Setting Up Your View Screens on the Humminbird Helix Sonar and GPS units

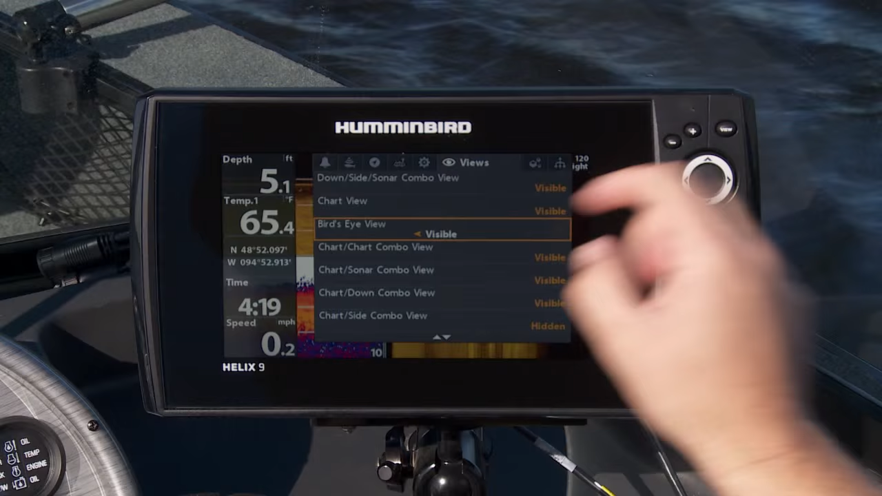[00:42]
On screen: depth 5.1 ft, water 65.4°F, speed 0.2 mph
For instance sonar zoom view I probably won't use that today I can turn that off. There's some like bird's eye I don't think I've ever used that but sometimes you're in big water that's a real big help not for me today. Chart and combo view I will use that.
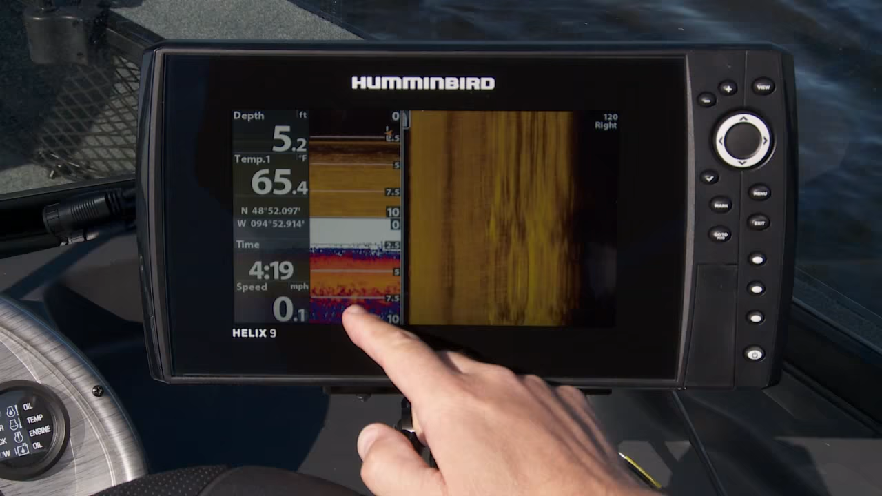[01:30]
On screen: depth 5.2 ft, water 65.4°F, speed 0.1 mph
I've got down imaging, sonar and side imaging all on the same screen. I'm going to hold that one down that's my third key. So now when I'm on the water I can get exactly the screen I want for exactly the function I want and that's how you get more out of your Humminbird.